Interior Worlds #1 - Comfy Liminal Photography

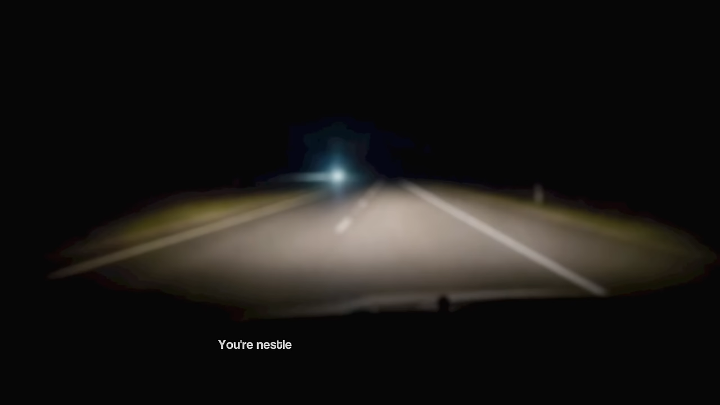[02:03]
you're nestled deep in the routine of another nighttime drive for some relief
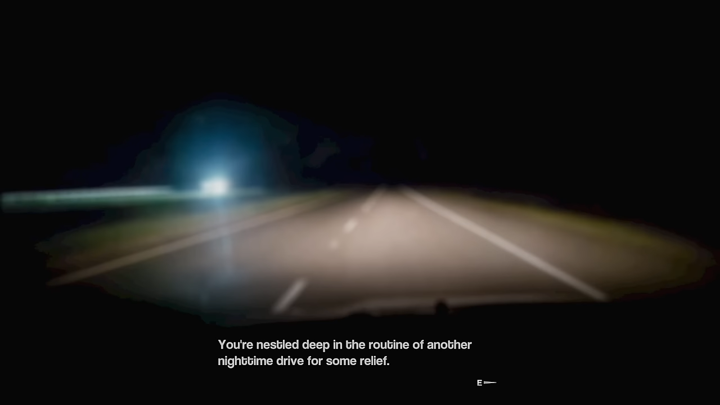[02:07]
it's 3am and the immense absence of light
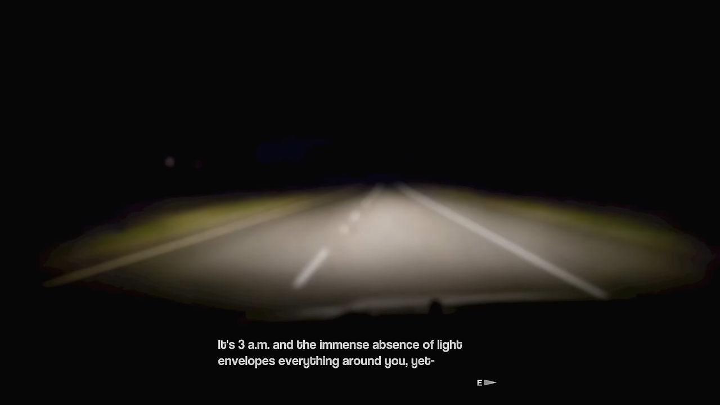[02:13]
envelops everything around you yet despite the loneliness of this localized void something is following you miles of barren shocked road lay between you and whatever point you decide to turn back
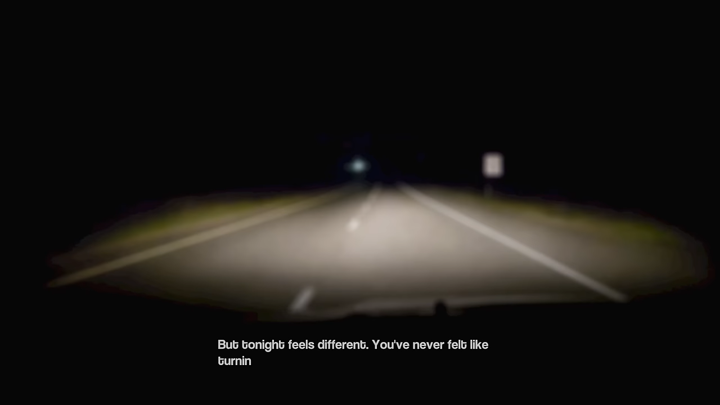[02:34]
but tonight feels different you've never felt like turning back less than you do right now empty lots blackened buildings dimly lit hallways they all lie awake along with you with each one you pass along the way the urge to pay them a visit grows stronger those spaces between the spaces the connecting bridge between different worlds